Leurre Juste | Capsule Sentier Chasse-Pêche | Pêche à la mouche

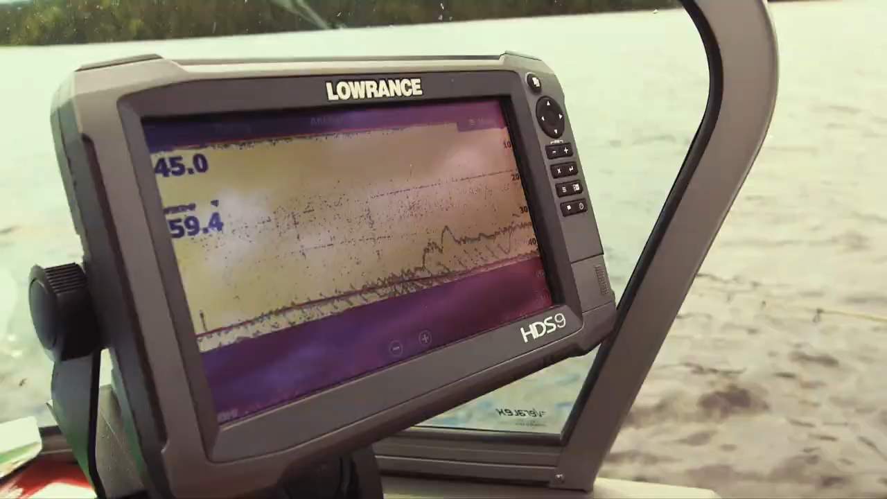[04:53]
Puis le secret aussi, c'est de pêcher avec un sonore. On n'a pas le choix avec ces équipements-là.
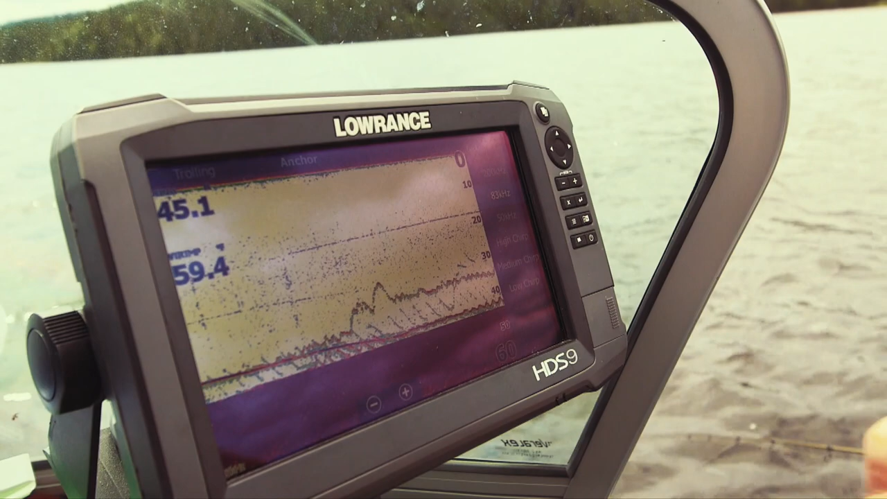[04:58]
Quand on y va en profondeur, tu le sais, sinon on reste pris tout le temps. Puis rester pris avec une soie calante, c'est pas drôle.